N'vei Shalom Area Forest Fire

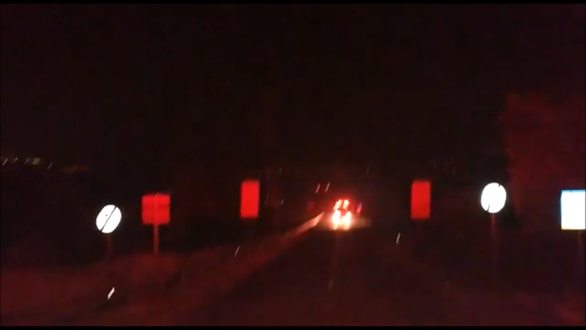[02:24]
אפשר לראות את האפר שמלא את האוויר, רוח חזקה מאוד.